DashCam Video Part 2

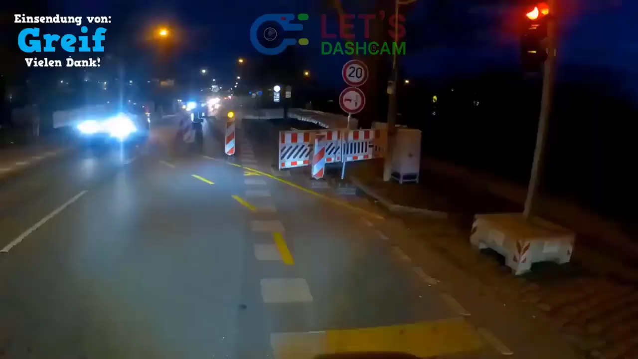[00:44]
Oh Mann, es startet noch so idyllisch mit einem Radfahrer, der bei Rot hält.
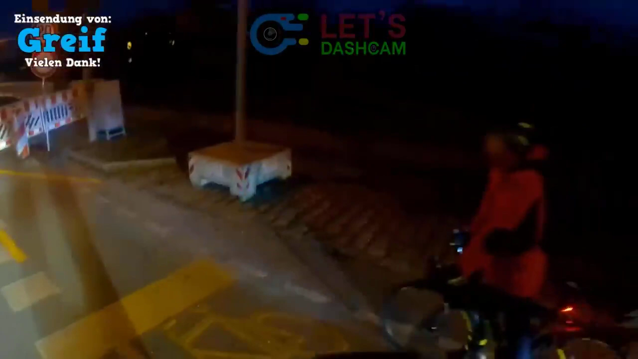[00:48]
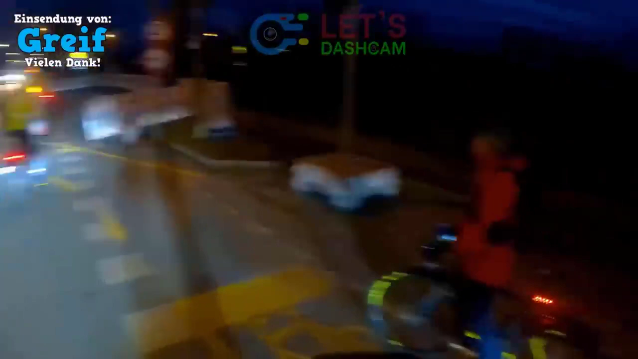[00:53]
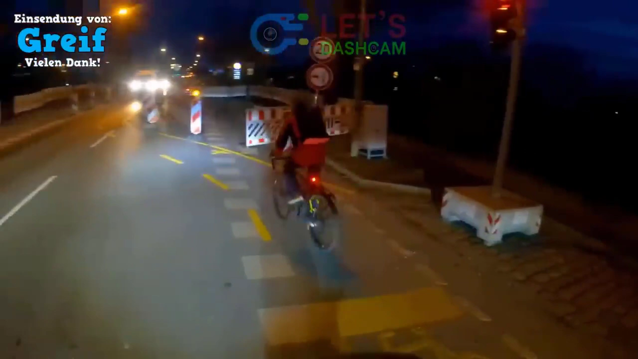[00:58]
Ist da nicht sogar Blaulicht im Hintergrund?